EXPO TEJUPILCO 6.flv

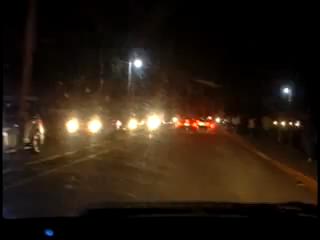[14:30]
Ya empezando a avanzar aquí a la salida en el boulevard, nos llama la atención de bastantes vehículos que vienen en contraflujo para asistir aquí a la feria. Hay miles y miles de gentes presentes ya aquí en la feria, tanto en los gallos como en los juegos mecánicos, y me llamó la atención de tantos y tantos vehículos que venían ya en contraflujo,
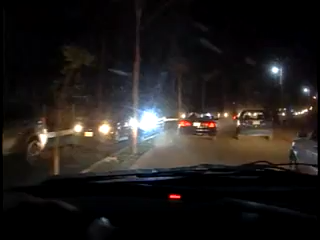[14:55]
más o menos como 1.5 kilómetros, ustedes pueden observar. Vehículo tras vehículo viniendo a la expoferia aquí de Tejupilco. Esta expoferia está, señores, es un terreno nuevo, no había acceso. Este bulevar apenas lo construyeron.